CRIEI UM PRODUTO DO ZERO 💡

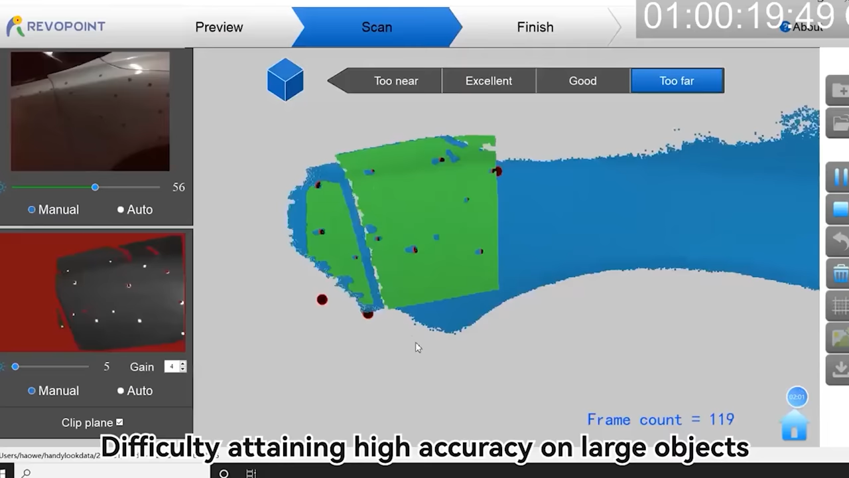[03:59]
E ele usa isso como trackers para fazer, por exemplo, se fosse numa questão pior,
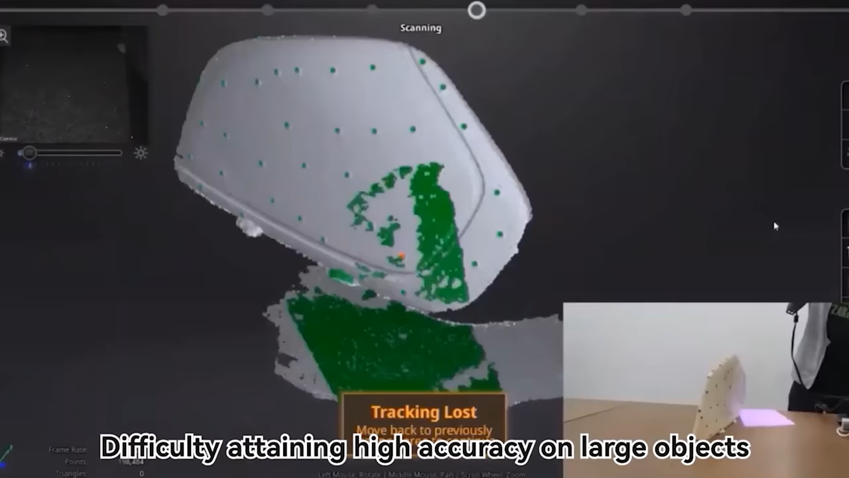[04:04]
que eu já vi usarem isso muito nos carros, nos capôs e isso, ou para uma roda do carro para tirar em agente.